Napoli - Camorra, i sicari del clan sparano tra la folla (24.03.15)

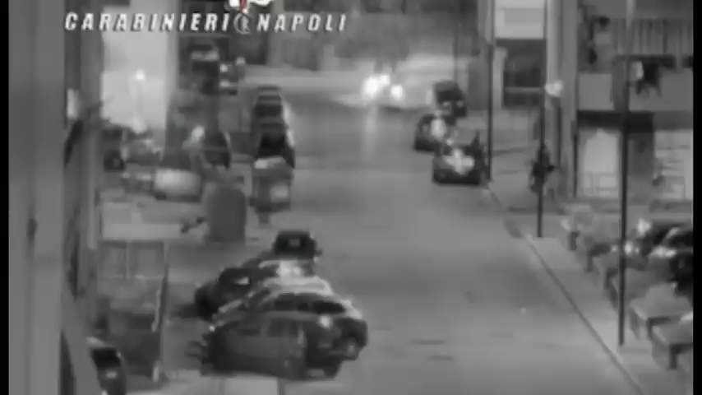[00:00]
Immagini agghiaccianti, scene che sembrano quelle di un film e invece sono la realtà. Nei video registrati dalle telecamere nascoste dei carabinieri del rione Conocal del quartiere Ponticelli di Napoli si vedono tra l'altro due scooter con a bordo quattro persone che passando lungo una strada sparno colpi di pistolo contro un gruppo rivale.
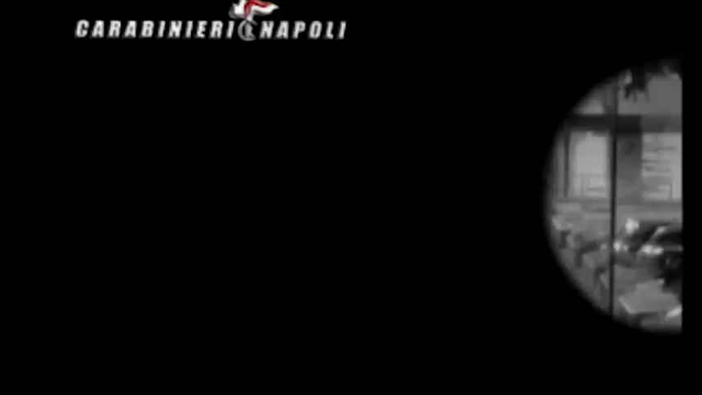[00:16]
Sul marciapiede ci sono alcuni giovani, tra cui un bambino,
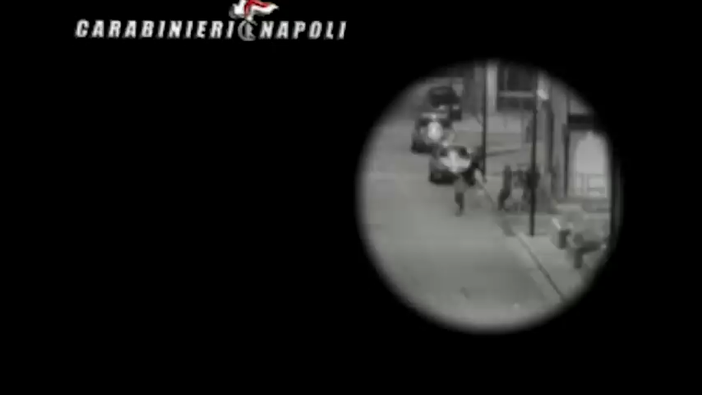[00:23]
che fuggono terrorizzati verso l'altro lato della strada mentre un altro sicario, sbucato da una stradina laterale, inizia a sparare.